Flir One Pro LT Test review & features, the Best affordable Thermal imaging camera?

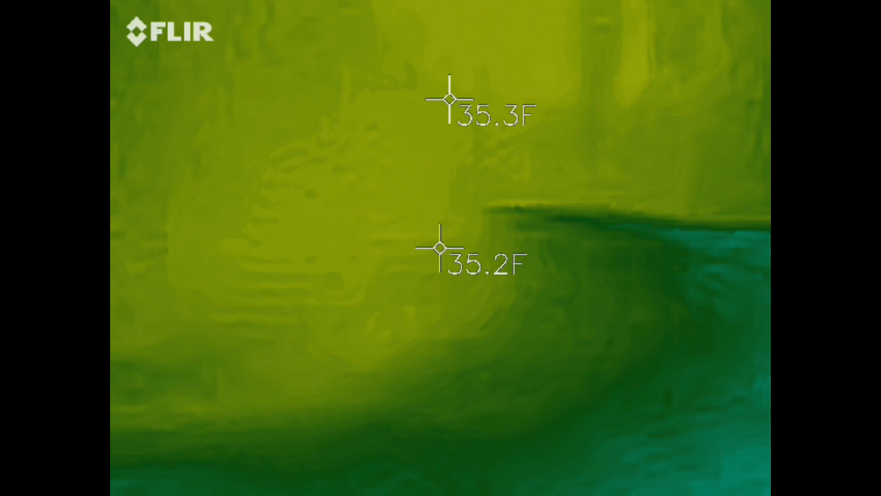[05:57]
So this would be pretty good to see if there's any animals out here.
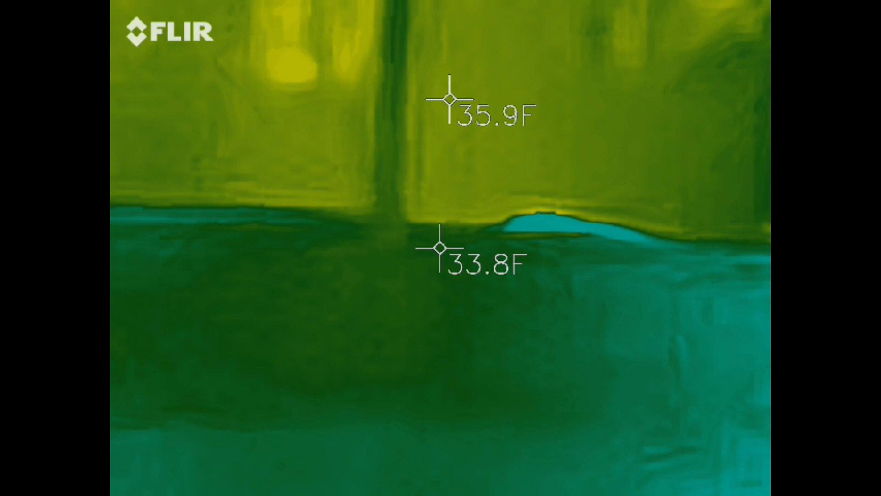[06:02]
I don't see any animals. That's an insulated door. You still lose heat out of it.
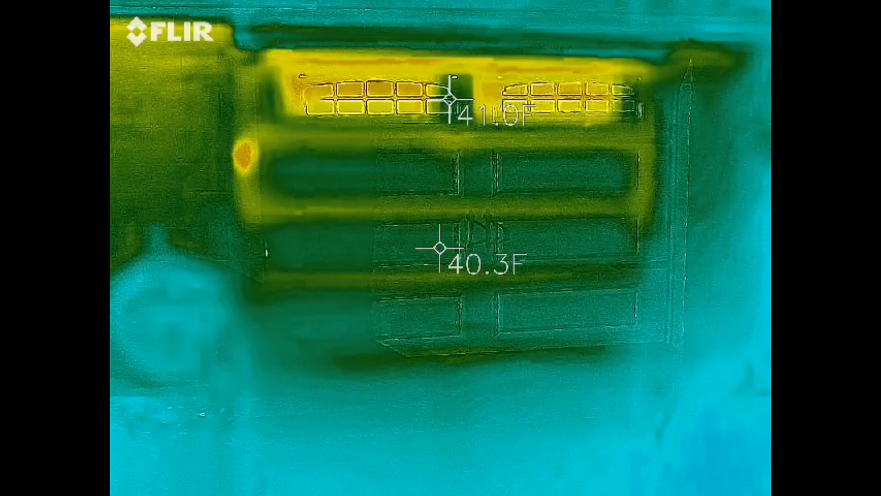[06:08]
Block foundations. Huh.
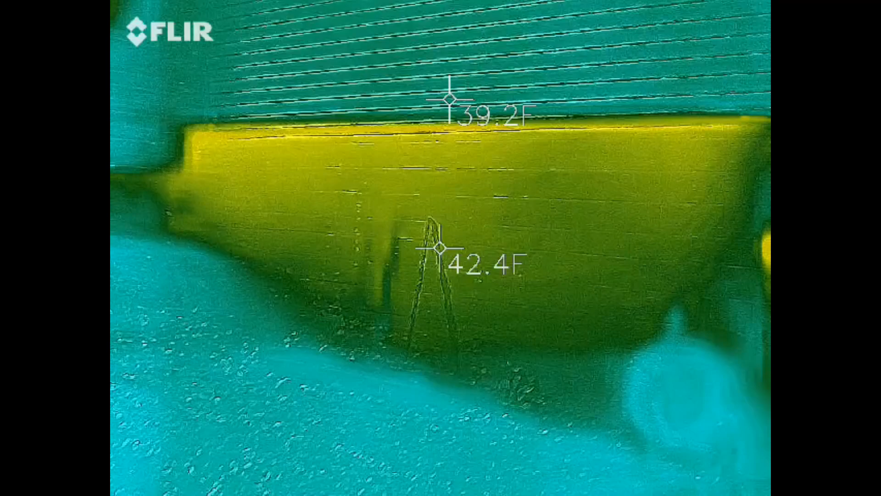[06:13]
I guess there is no real good thermal on those. My fuse panel. You can see where the main breaker is. It's heated up.
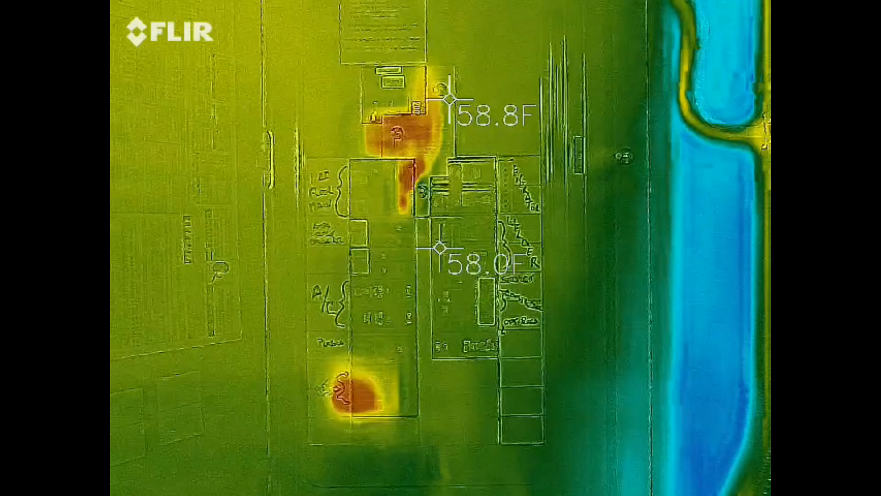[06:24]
That first top left breaker, which goes to the first floor sub panel, is warm.
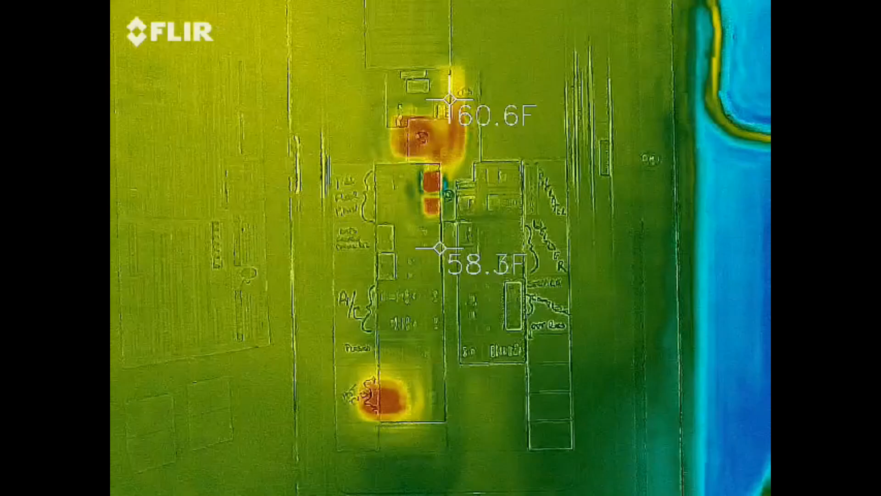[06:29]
And the bottom left breaker is warm.
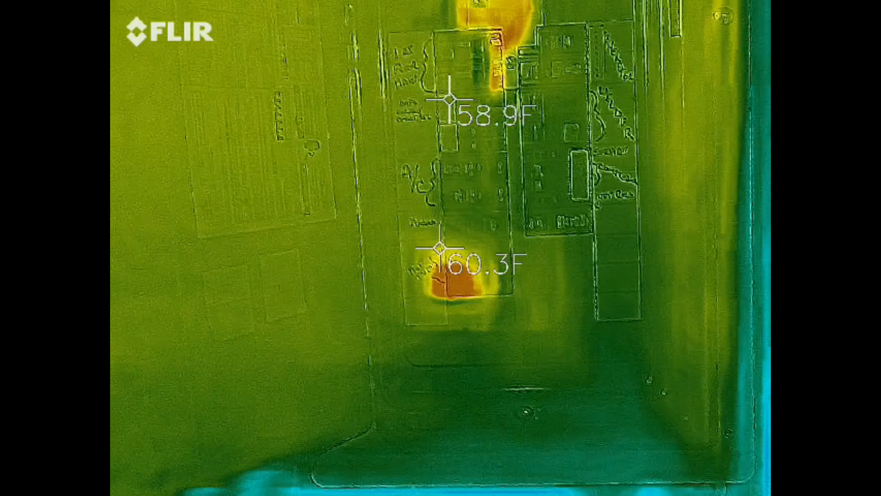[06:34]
That's the one that runs my hot tub. It uses some electric there.
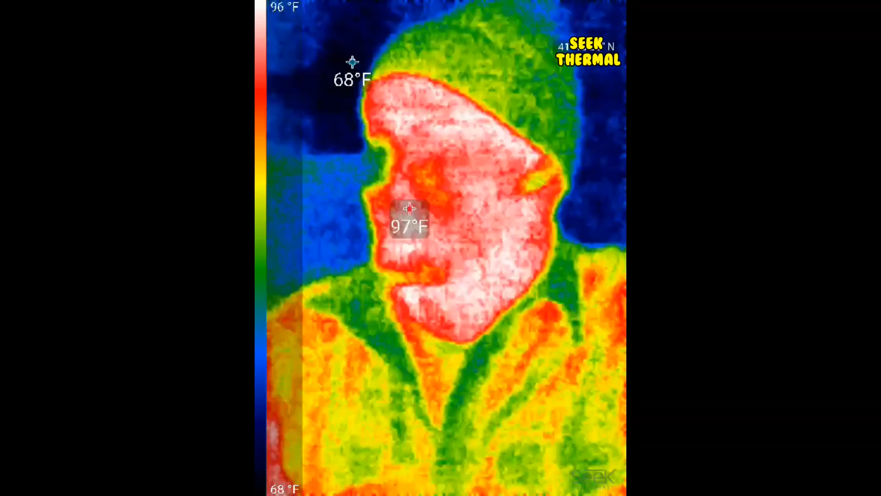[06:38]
On screen: spot 97°F, scale top 96°F, scale bottom 68°F
Now here's a video for my Seek Thermal.
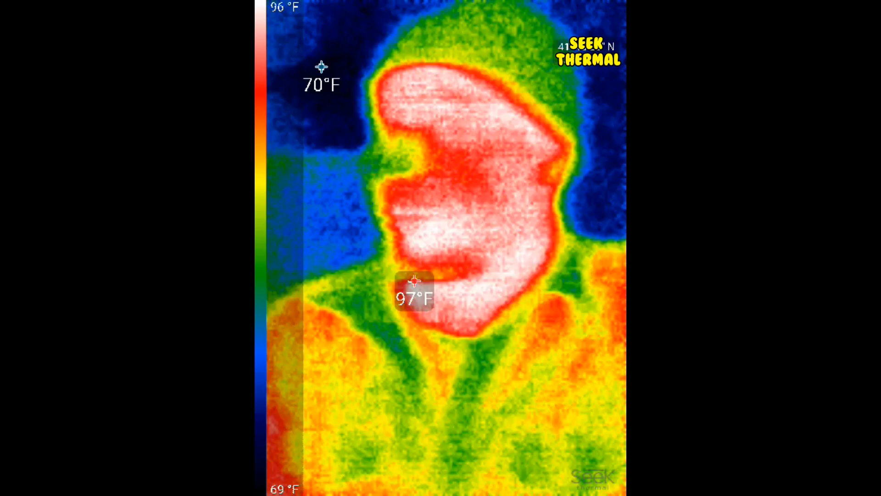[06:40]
On screen: scale top 96°F, scale bottom 69°F
It does a good job with the heat.
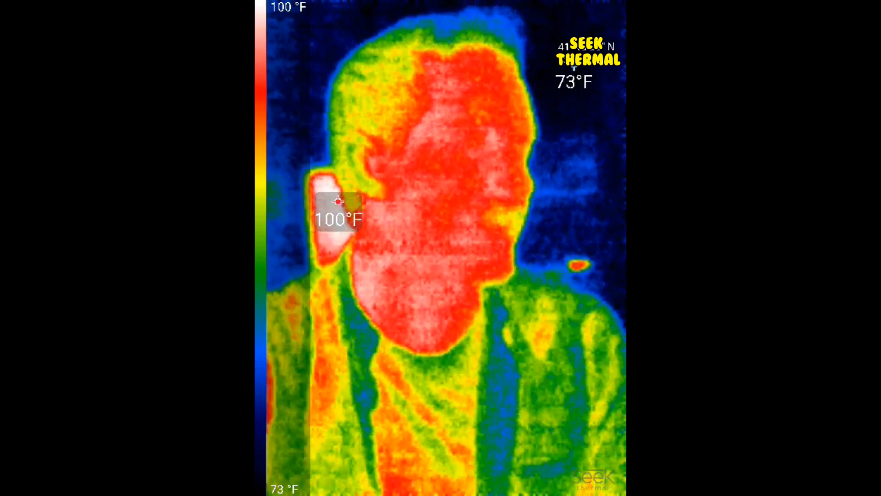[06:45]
On screen: scale top 100°F, scale bottom 73°F
As you can see, it's not quite as good resolution. This has two heat spots activated.
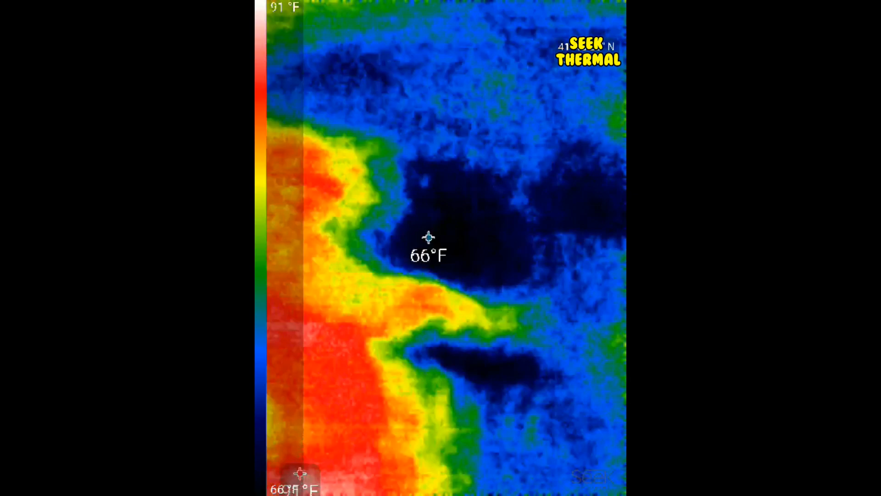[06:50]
On screen: spot 66°F, scale top 91°F
You can turn up to three on the Fleur.
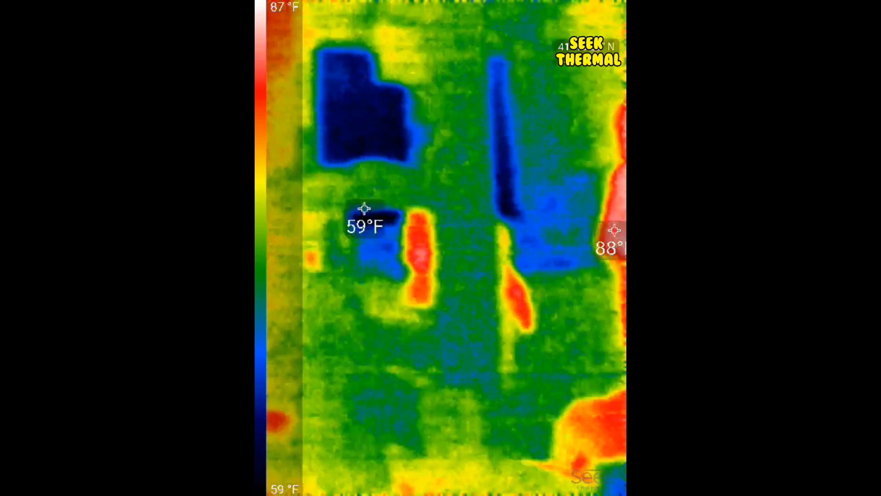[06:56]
On screen: scale top 87°F, scale bottom 59°F
But you can definitely see the quality isn't quite as good.
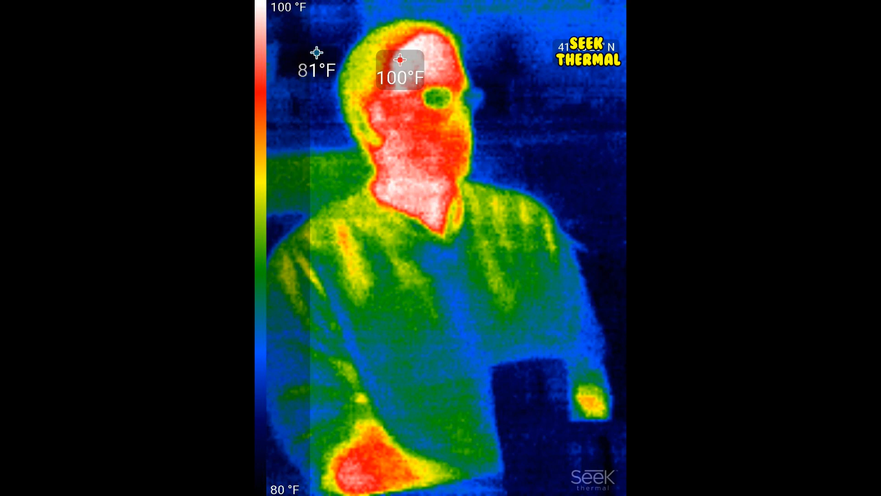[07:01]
On screen: scale top 100°F, scale bottom 80°F
Same here with the photos taken on the Seek Thermal. They're okay, but nowhere near as good as the Fleur.